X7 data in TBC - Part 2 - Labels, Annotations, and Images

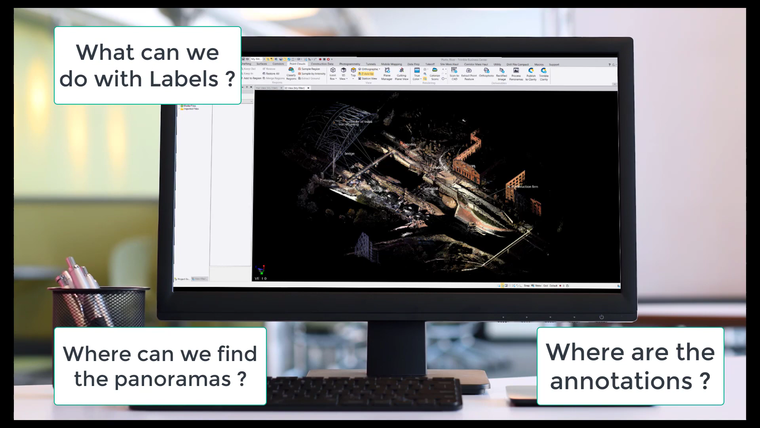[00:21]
functionalities in TBC to effectively and efficiently use your X7 data.
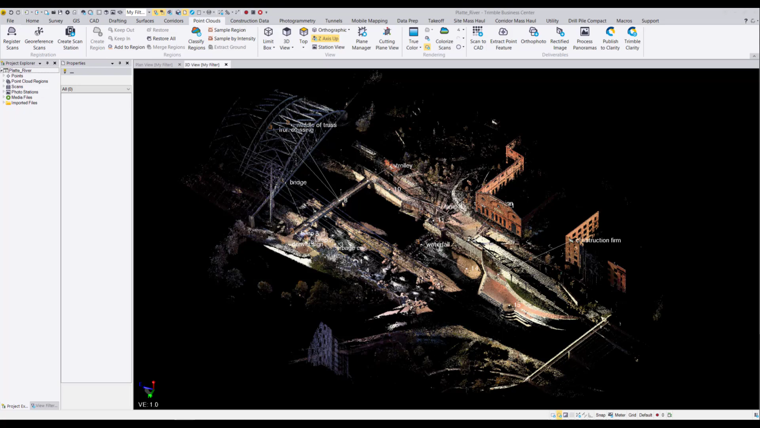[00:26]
As you may remember, we created panoramas as media files that are located
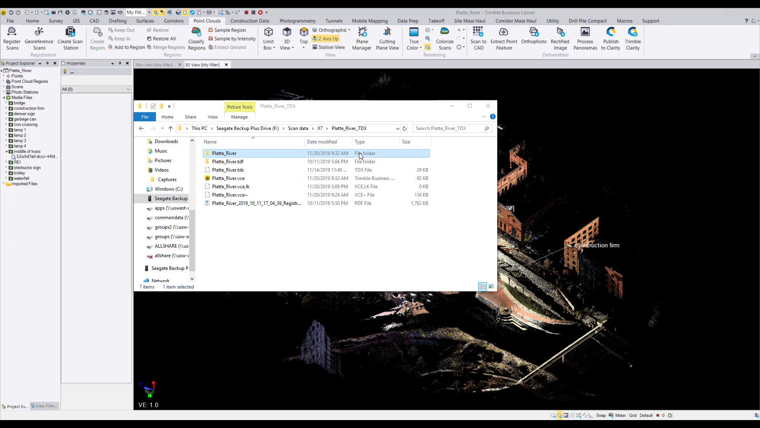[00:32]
in your project folder as JPEG files which you can view.
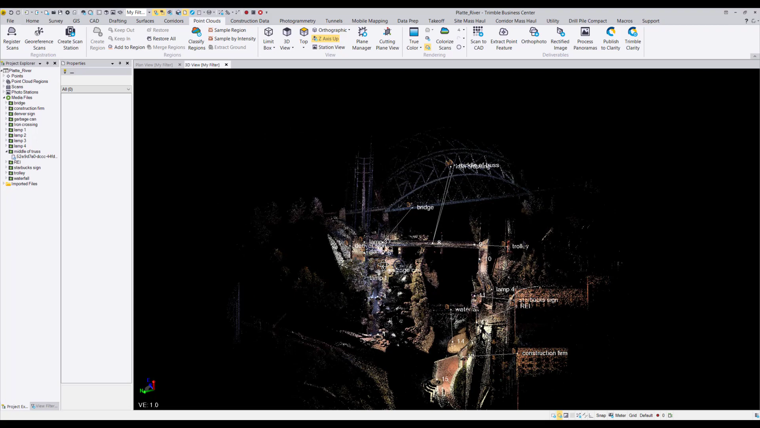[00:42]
We can see these panoramas by selecting Station View, and choosing the station we want to view these panoramas from.
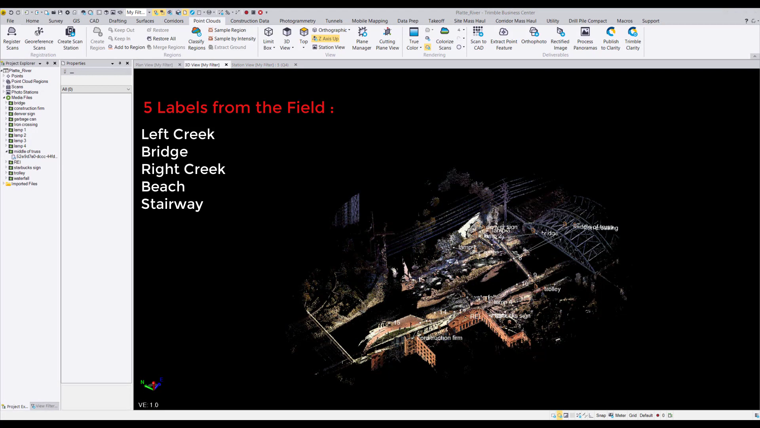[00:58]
In TBC, these labels will translate to selection sets.
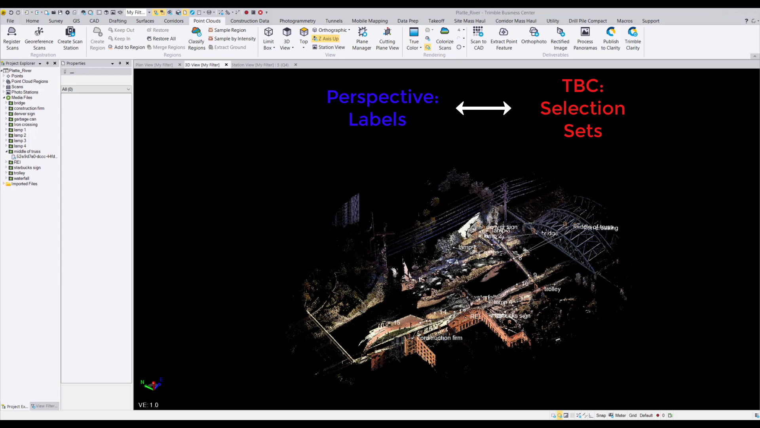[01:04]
You can see these selection sets by opening up Selection Explorer.
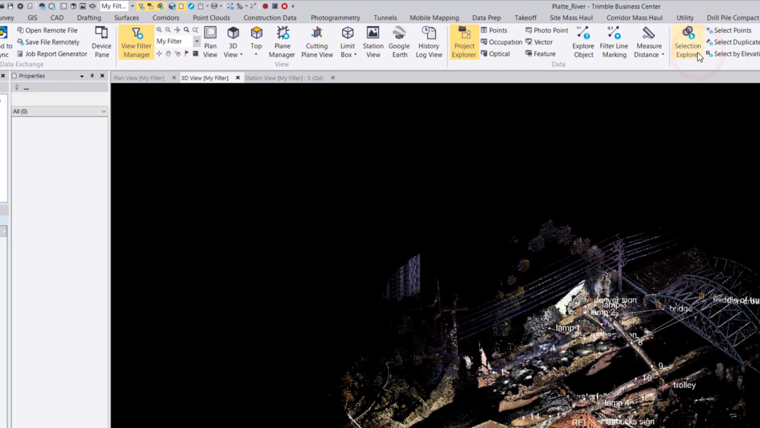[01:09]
Here, we can select each selection set and see the objects that are grouped under each of them.
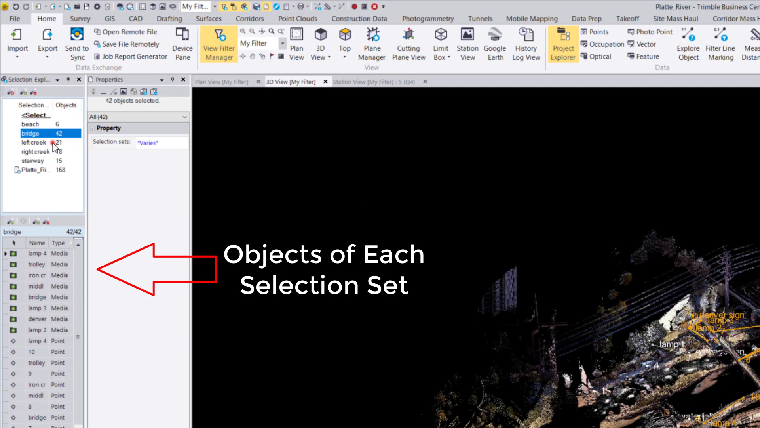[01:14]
One of the best things we can do with selection sets is filter which specific selection sets to be shown. We can do this using the View Filter Manager.
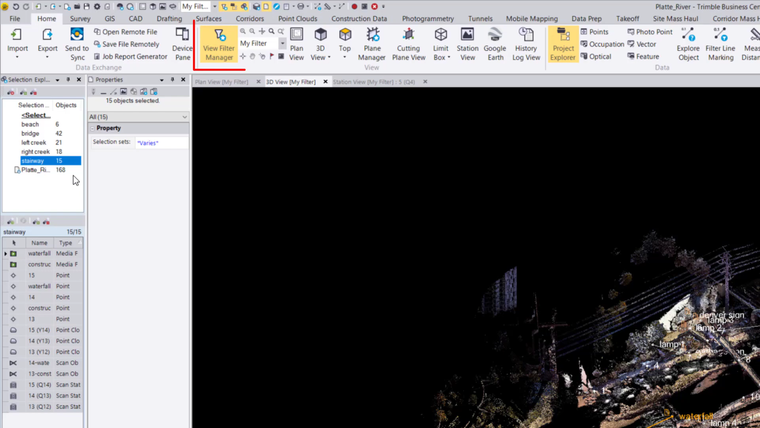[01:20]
There are three different scenarios in which we can use selection sets. First, if you only want to see the objects in selection sets,
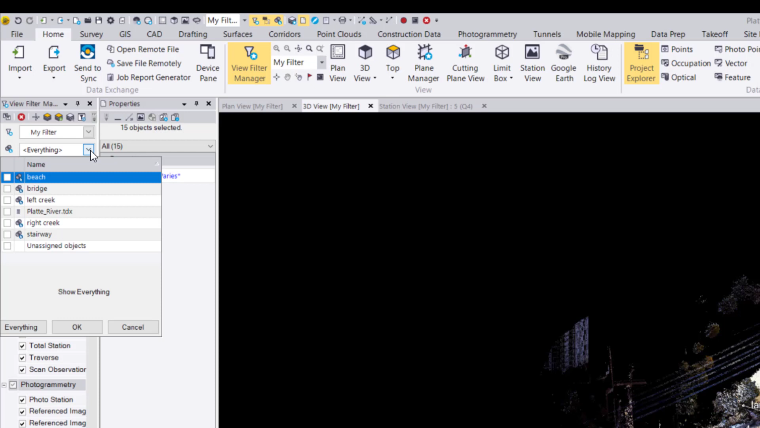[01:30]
we select the selection set from this dropdown list and select Display All Members.
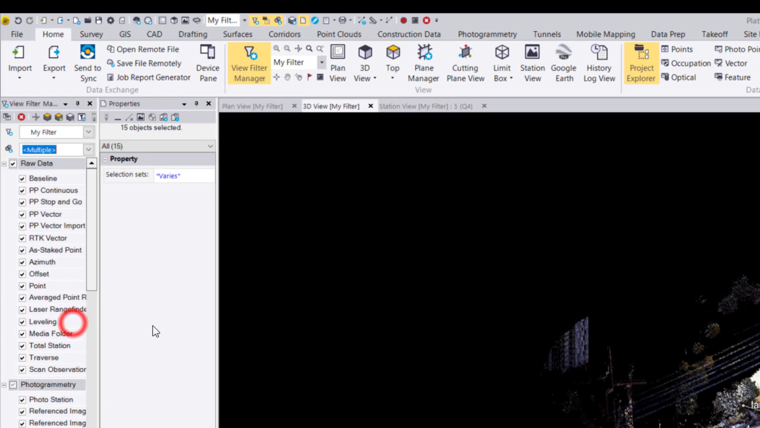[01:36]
This will show the objects of all the chosen selection sets in your graphical view. In this example, I can see all the objects of two selection sets of Left Creek and Bridge.
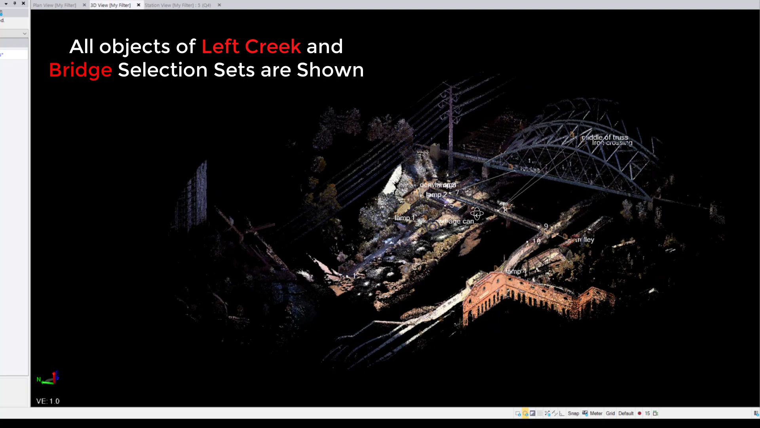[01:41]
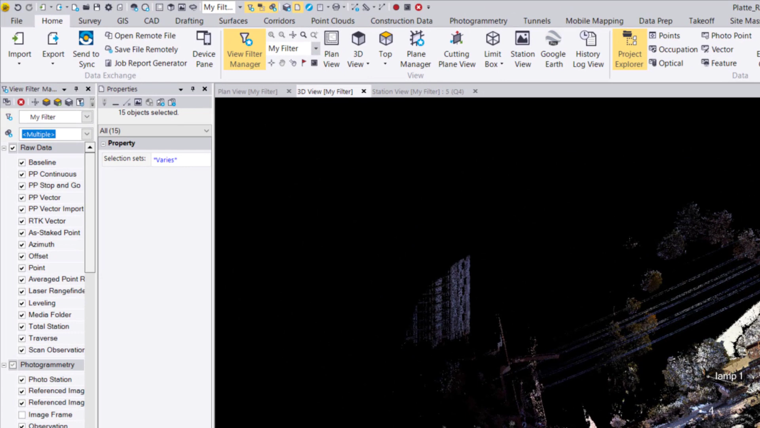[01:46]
Second, if you want to see the objects that are shared between multiple selection sets, we select the selection sets and select Display Only Common Member.
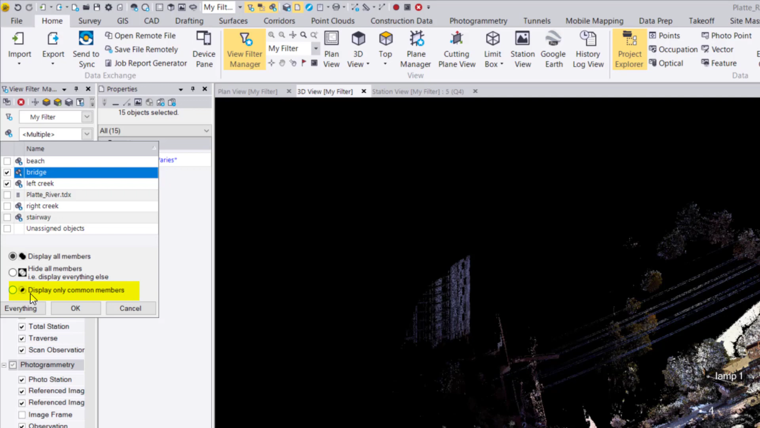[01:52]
In this example, I can see the objects that share the selection sets of Left Creek and Bridge.
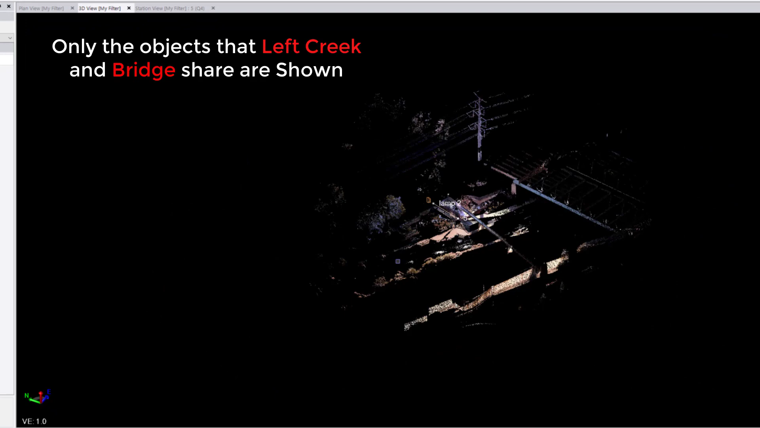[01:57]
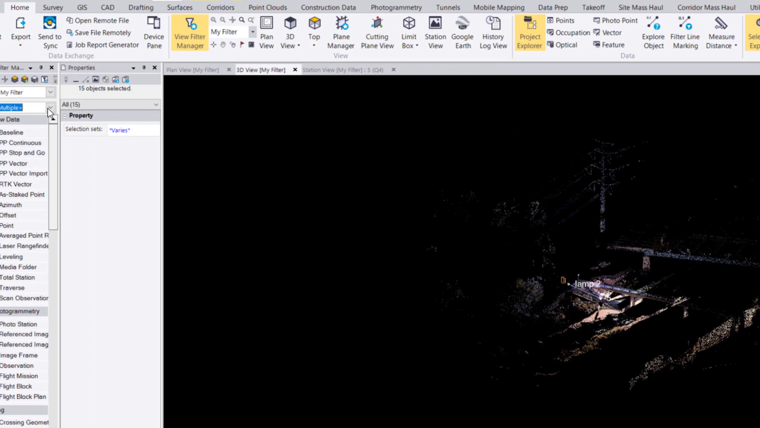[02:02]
Thirdly, if you want to see only the objects that are not selected, in the dropdown list, we select Hide All Members.
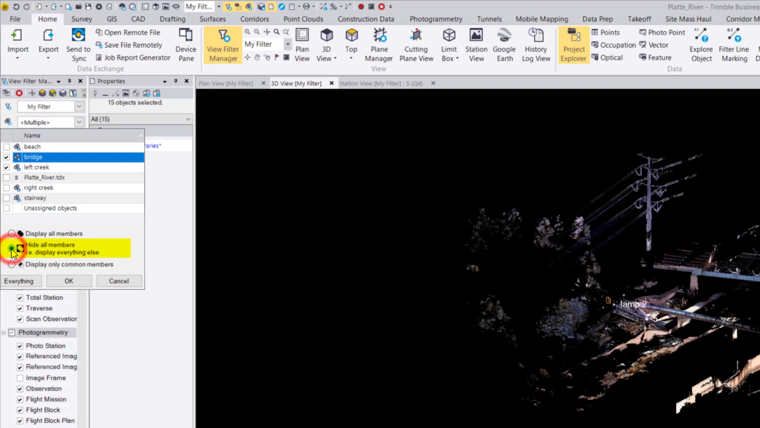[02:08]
In this example, I can see all the objects that don't have the selection set of Left Creek and Bridge.
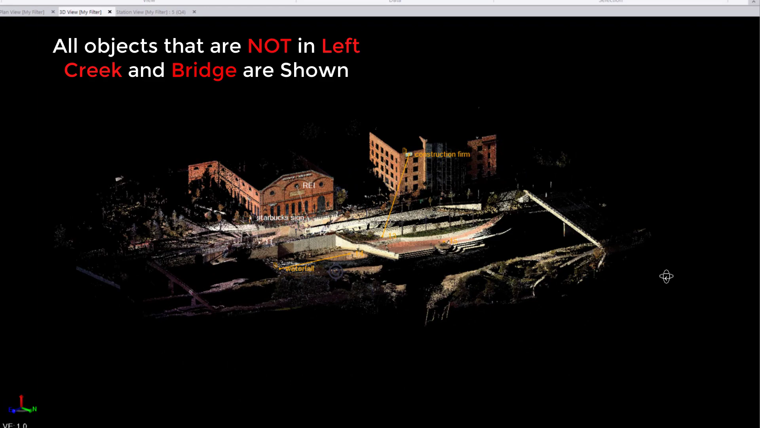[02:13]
In the Project Explorer, we can open the properties of objects such as points,
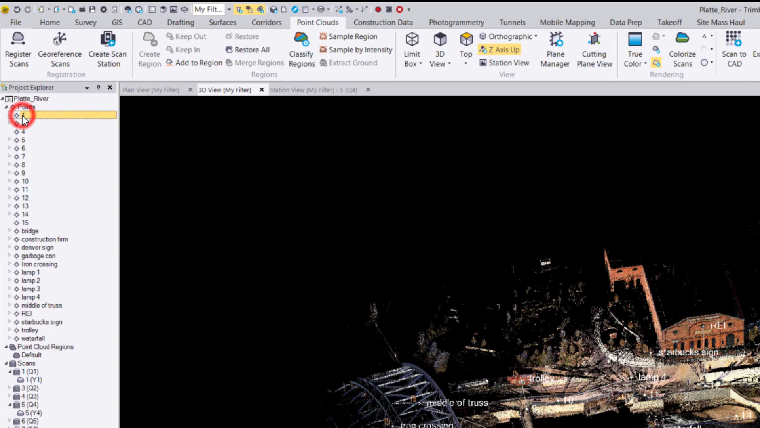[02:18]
scans, and media files to see which selection sets they are under.
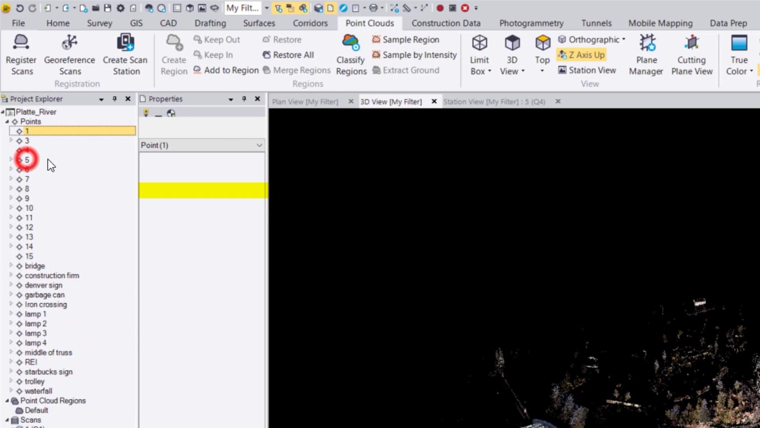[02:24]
For more information on working with selection sets, check out our video on selection sets.
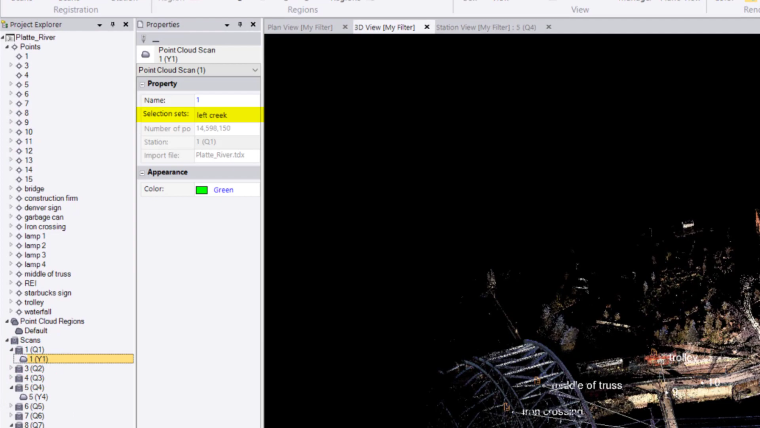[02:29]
From the field, we collected several annotations, and these annotations can be seen as scan observations from the scan station each annotation was collected from.
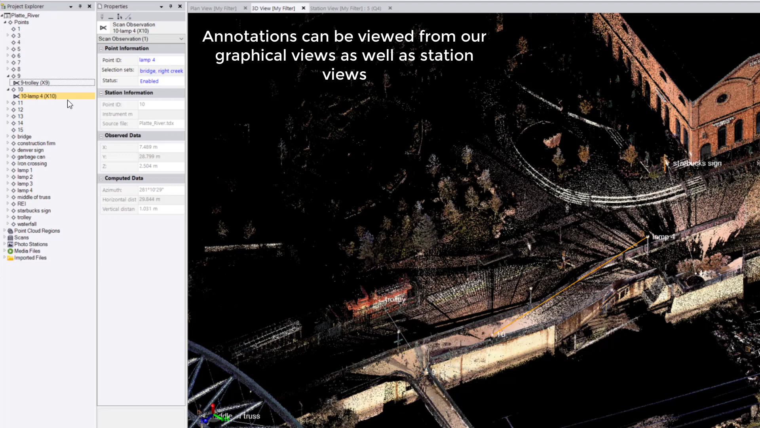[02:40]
Let's take our annotation on Lamp 2 as an example.
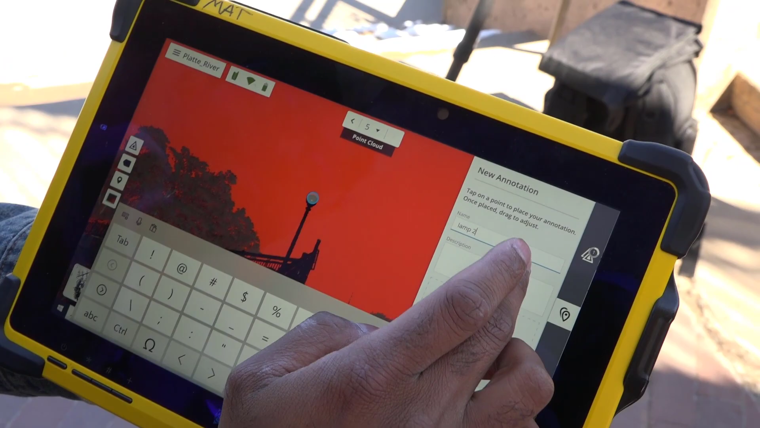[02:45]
In our graphical views,